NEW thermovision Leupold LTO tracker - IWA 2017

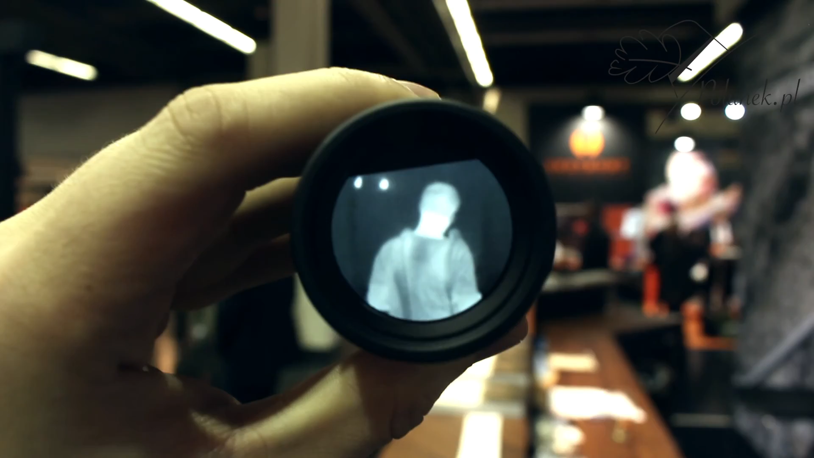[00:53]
It's got a CR-123 battery that will last about 10 hours.